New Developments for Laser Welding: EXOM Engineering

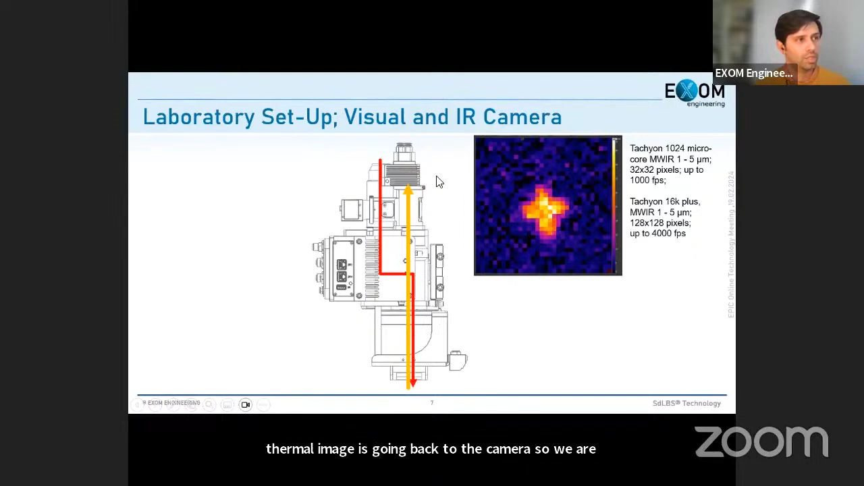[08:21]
share the same path of the laser beam and of the thermal camera and we do it as well for the visual camera so we can see every time